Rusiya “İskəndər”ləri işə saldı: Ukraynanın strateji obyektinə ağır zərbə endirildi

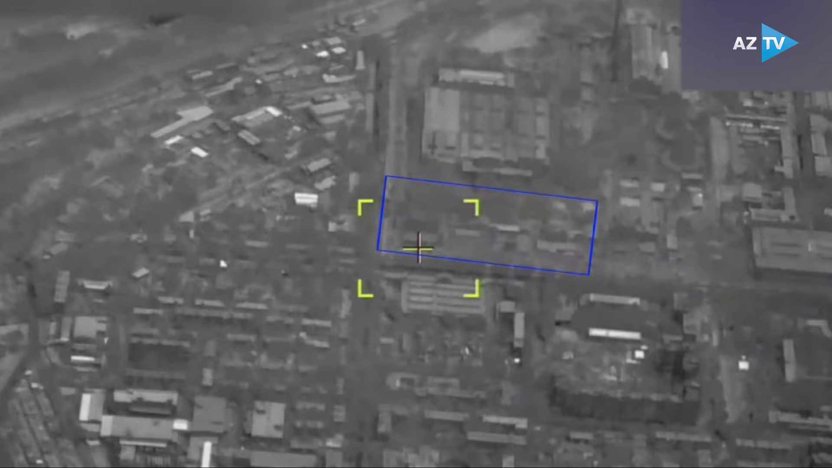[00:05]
Rusiya hərbiçiləri İskəndər raketləri ilə Ukraynanın Dnepropetrovsk vilayətinin Yujmaş ərazisində Ukrayna silahlı qüvvələrinin sursat anbarlarını məhv edib.
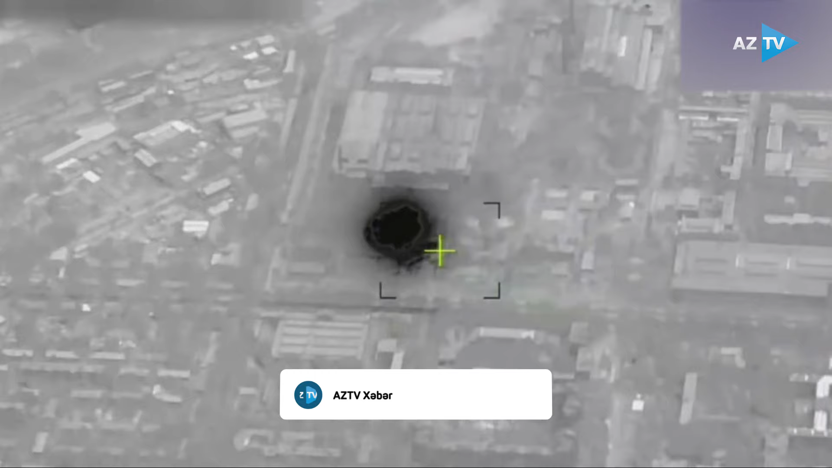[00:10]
Bu barədə Rusiya Müdafiə Nazirliyi məlumat yayıb. Zərbənin video görüntüləri təqdim olunub.